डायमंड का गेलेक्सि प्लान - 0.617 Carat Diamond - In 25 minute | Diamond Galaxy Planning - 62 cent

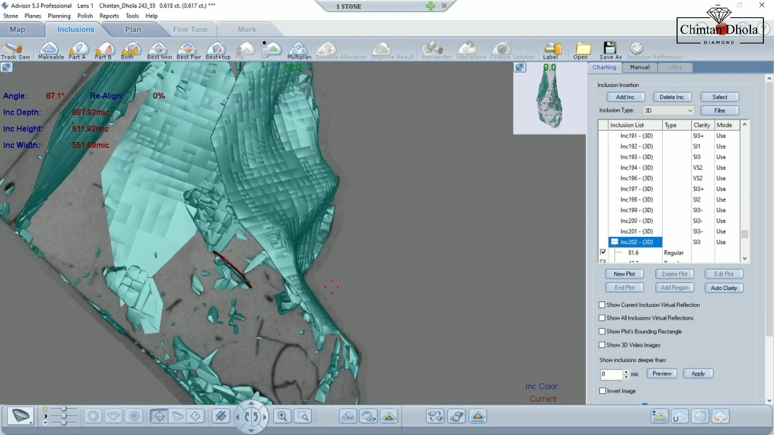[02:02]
इसलिए जो diamond है आपके पास जो भी आते है galaxy होने के लिए वो सबसे पहले यह सा doping होता है diamond है उसमें यह सा doping हुआ है और उसके बाद diamond के भीतर जितनी
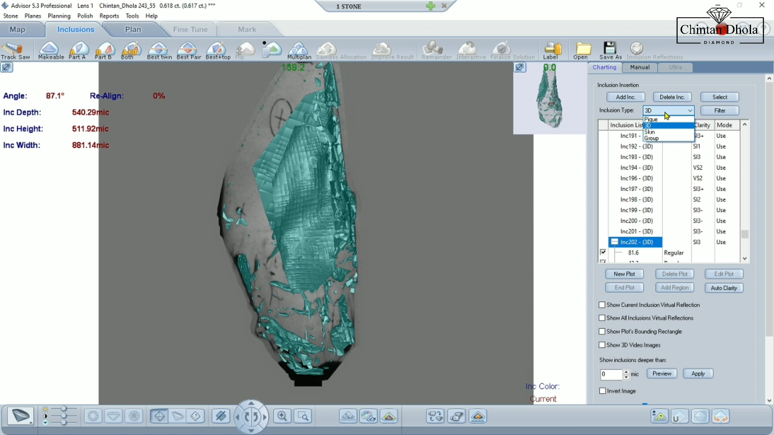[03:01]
उसके लिए हम PQ का option का use करते है उसके बाद 3D है कोई three dimension कोई भी कसर है impurities है diamond के भीतर केसी भी होगी तो उसे हमें catch up करने के लिए 3D option का use करना है 3D का करेंगे add inclusion देंगे new plot देंगे end plot देंगे और diamond में फिर से उसको rotate
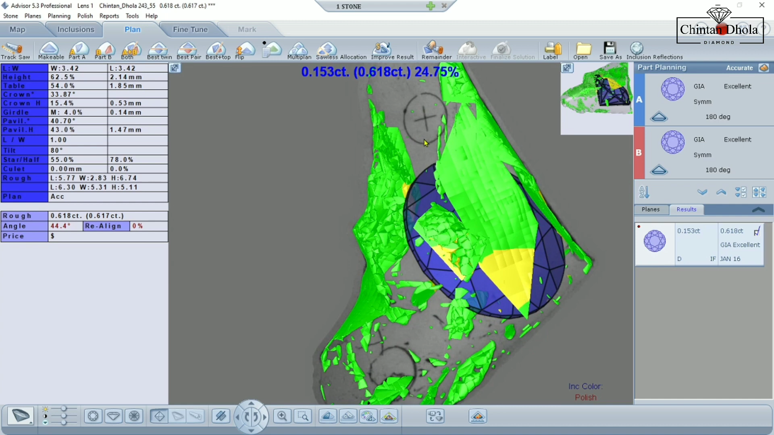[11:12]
solace allocation का यूज करेंगे solace allocation एक option है जिसका मैं यूज यहाँ पे आपको करके दिखाऊंगा solace allocation मैं ने यूज किया है अब जो दूसरा diamond है वो बीठेगा अभी दूसरे diamond में हमें planning करना है
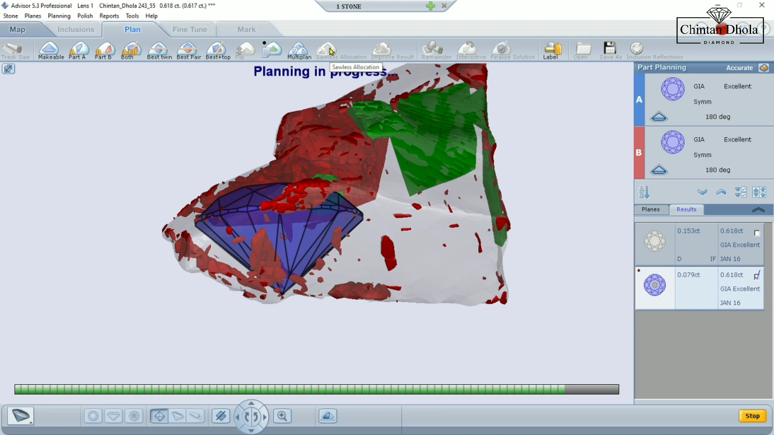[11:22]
तो आप यहाँ पे देख सकते है कि दूसरा diamond है वो यहाँ पे बीठ
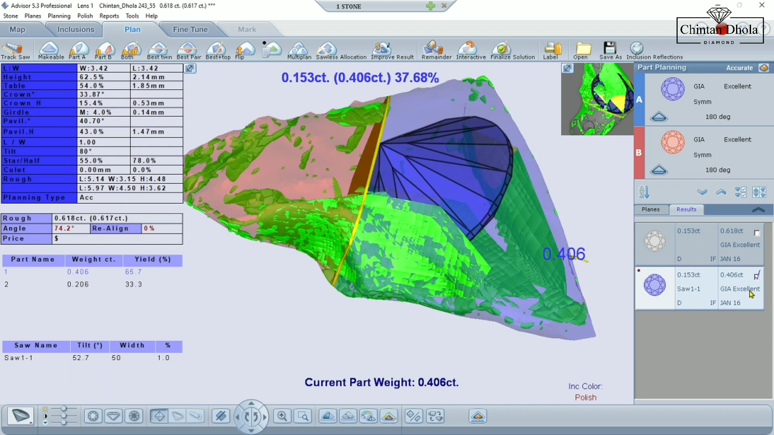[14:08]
मैं फिर से आपको यह सारे के सारे delete ही कर देता हूं लेकिन हमने जो inclusion state रखे
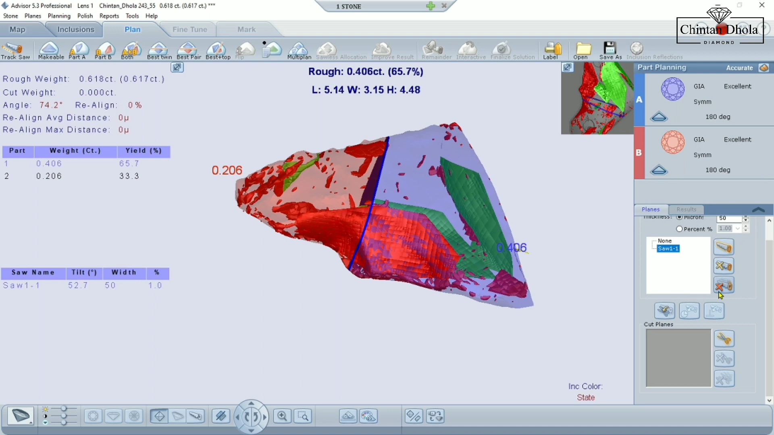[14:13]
वह तो भया वैसे ही रहेंगे जिसका मैंने use किया है वह यूज ही रहेगा
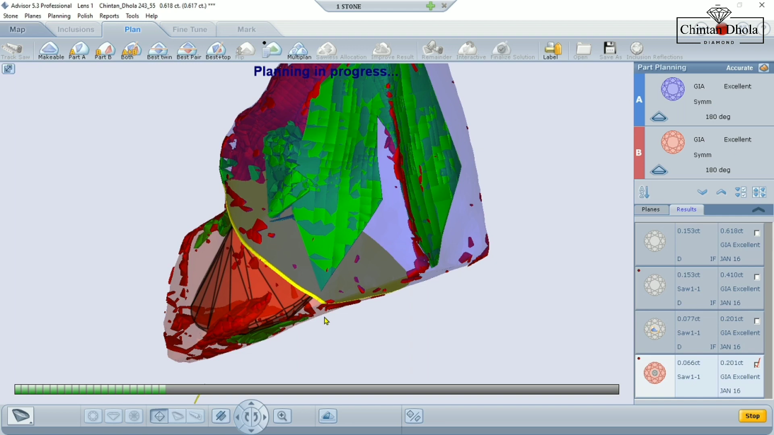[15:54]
कैसा बिठेगे हम देखते हैं उसका हम purity wise देखते हैं यहां गर्डल
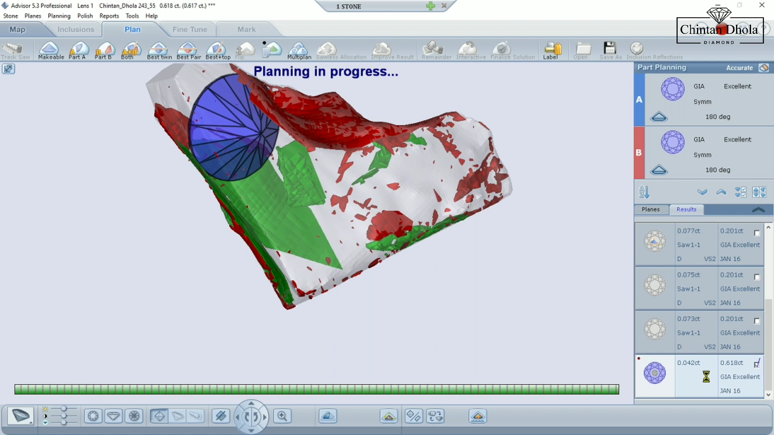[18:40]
यहाँ पे हम देखेंगे 4 cent का diamond हमें दूसरा मिलता है इसमें काफी सारी impurities रहेगी ही रहेगी देखते हैं कितनी impurities
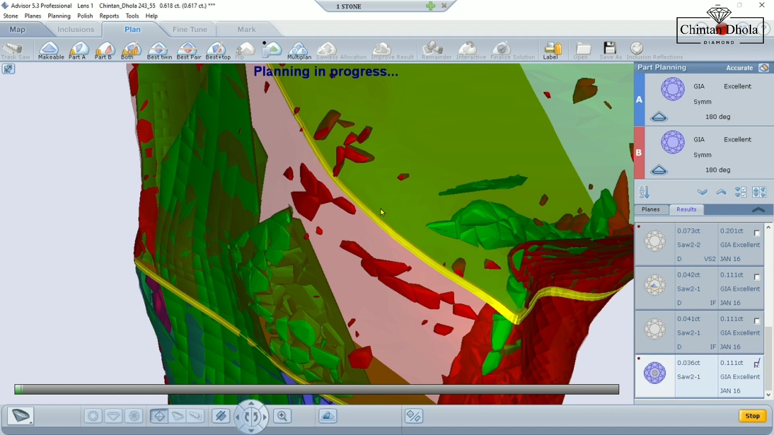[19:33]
diamond है वो हमें कैसा दिखाई देगा ठीक है और फिर